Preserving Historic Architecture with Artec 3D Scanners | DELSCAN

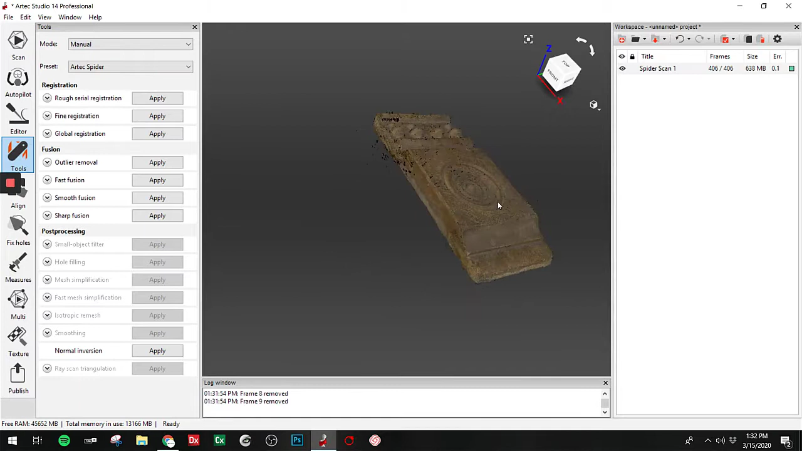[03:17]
So the global registration looks great. Next thing we're gonna do is take this thing and convert it into a mesh.
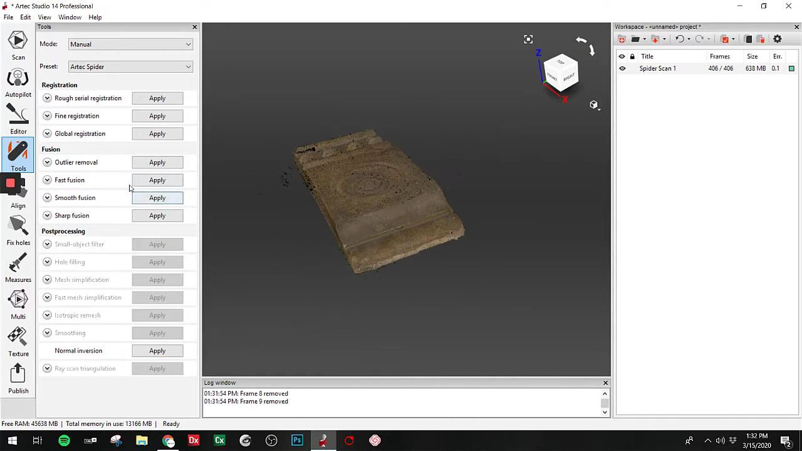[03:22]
And for that, we're gonna use Sharp Fusion. Now, we typically don't wanna use, when we do a Sharp Fusion, we're taking all the points and creating triangles.
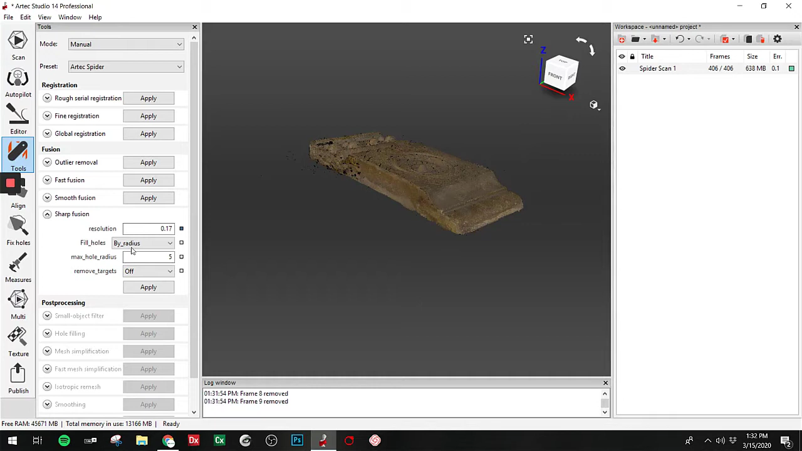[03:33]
And the resolution that we choose here, 0.3, 0.1, determines the size of those triangles. So we have a great quality scan here, but there's not a lot of intricate details.
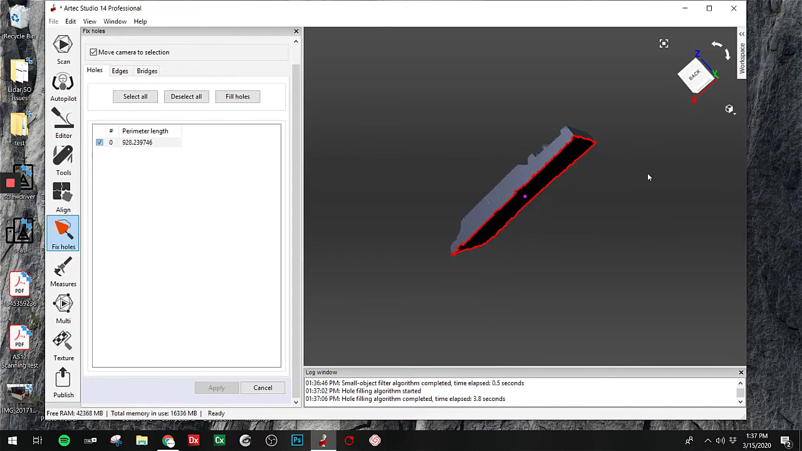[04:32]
we'll use a select the hole, and we will fill the hole.